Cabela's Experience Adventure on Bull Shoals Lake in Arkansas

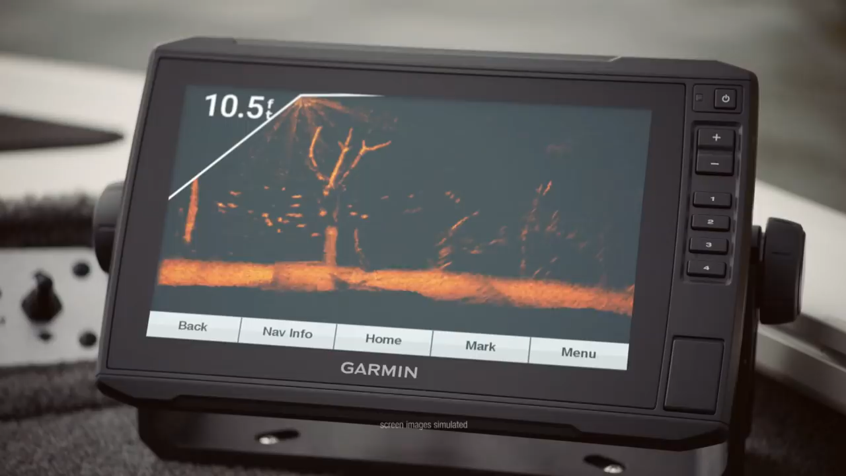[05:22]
Well, we see plenty of fish live with pan optics. Yep.